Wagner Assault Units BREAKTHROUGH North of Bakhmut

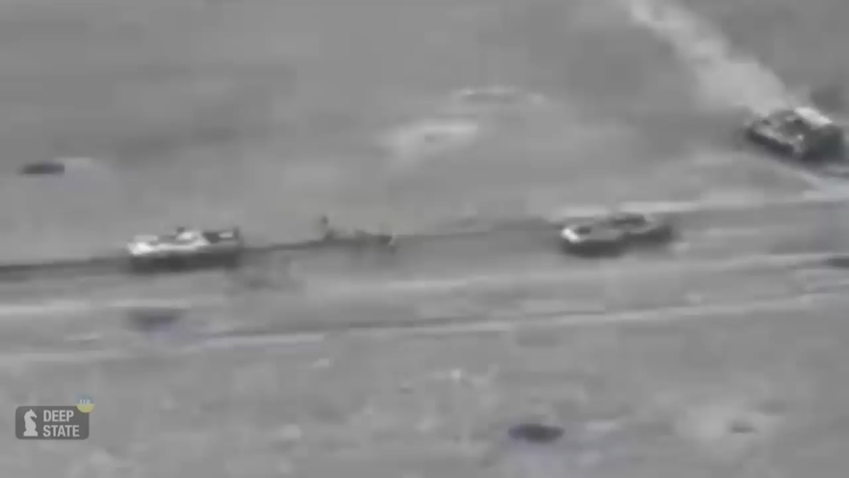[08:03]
The last remaining armored vehicle pulls back with the surviving infantry.